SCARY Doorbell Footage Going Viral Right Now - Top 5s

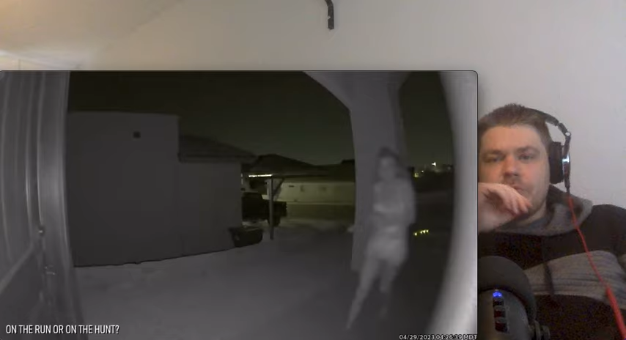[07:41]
on the run or on the hunt yeah i remember this one as well in april of 2023 a united states homeowner published a video captured from their ring home security camera the footage lasting for nearly
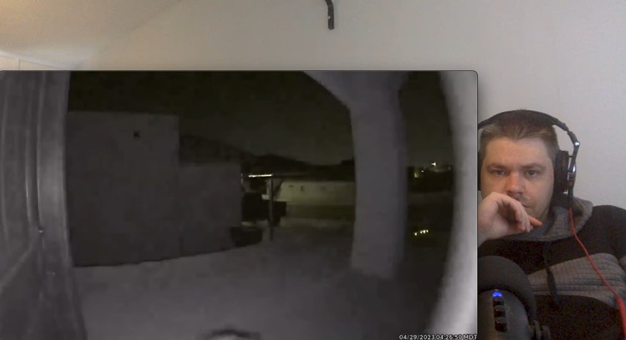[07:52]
three minutes depicts a barefoot young woman wearing shorts and a tank top running up the homeowner's porch at around 4 30 in the morning at first the woman appears to be running or hiding from something she immediately acknowledges the ring camera and attempts to lightly knock on the door of the house the entire time she's looking around her surroundings with fear in her eyes breathing heavily and paranoid that whatever is looking for her is behind her a couple of times throughout the recording the woman quickly squats
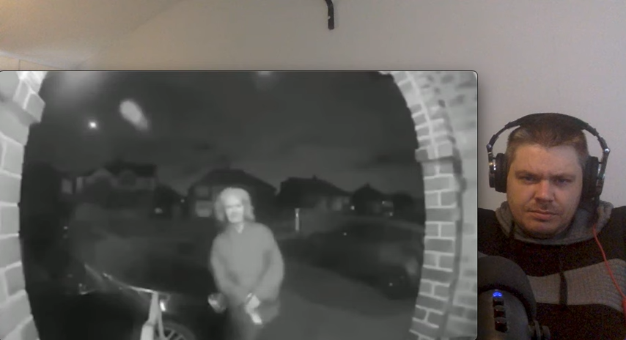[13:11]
There isn't too much to dissect in this video. The woman slowly wanders up to the porch, unveils her eight-inch kitchen knife, and holds it out in front of her as she looks up and down from the knife to the door. She handles the knife as if she doesn't actually want to use it, and appears to be praying or speaking to herself as she rocks from side to side.
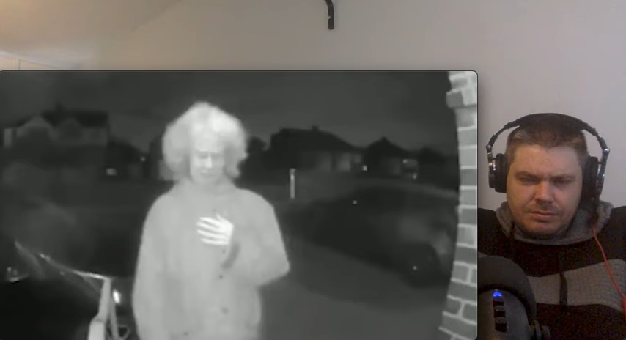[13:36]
A couple of times throughout the video, the woman checks her surroundings,
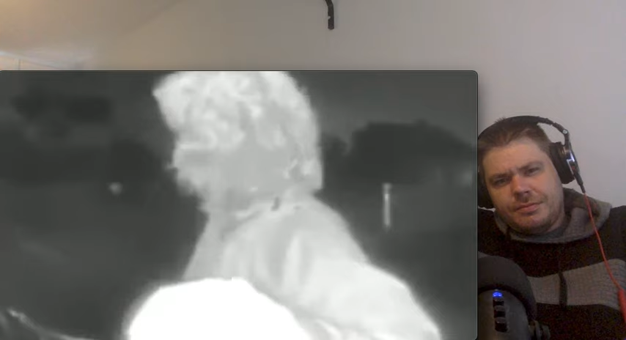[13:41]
and seems unsure of why she's even there. She also reaches up towards the camera itself, as if attempting to ring the doorbell, but it's unknown if she actually makes contact or not. The available footage cuts out before the woman leaves, and the result of the situation is not known. One viewer suggested the woman, who is certainly on the older side, might be suffering from dementia.